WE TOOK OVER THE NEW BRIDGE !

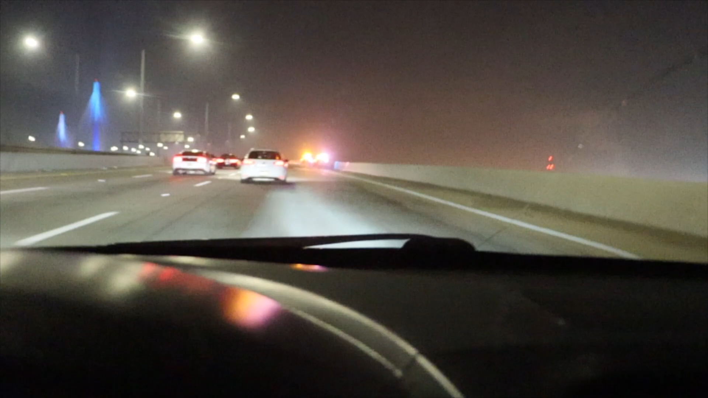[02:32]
Yo, we at the bridge right now.
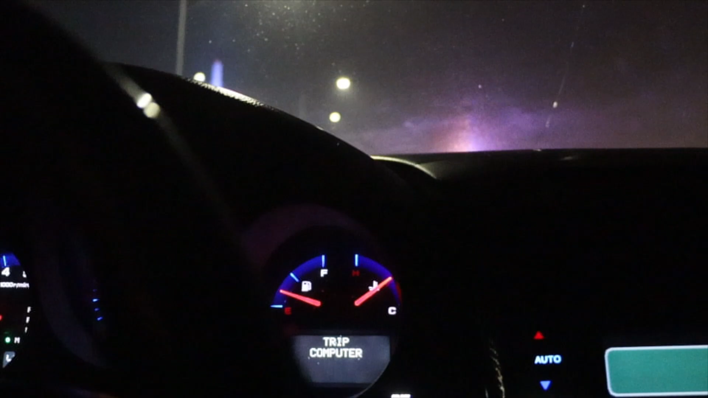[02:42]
Yo, this shit crazy. Literally cops everywhere.
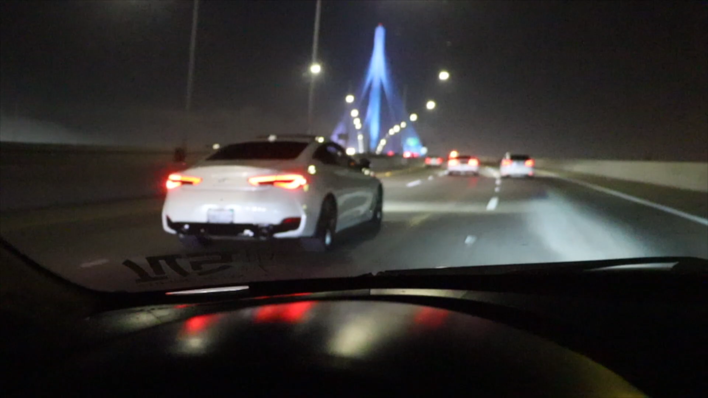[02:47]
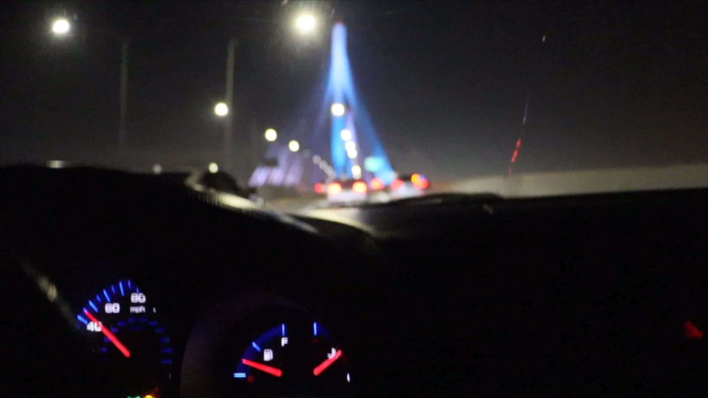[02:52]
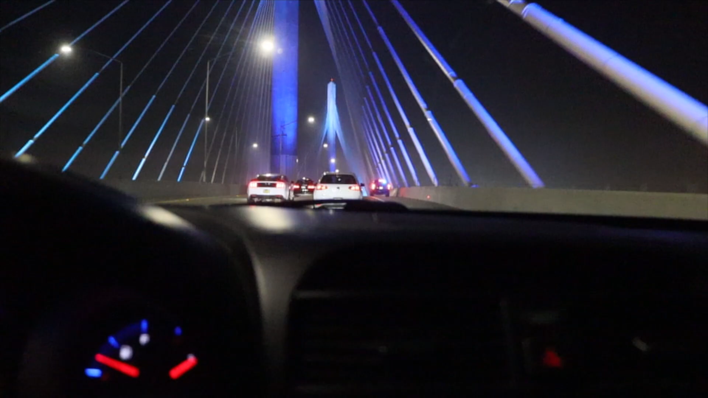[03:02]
This shit is fucking gnarly. I don't know if there's a cop behind me, but this shit is crazy.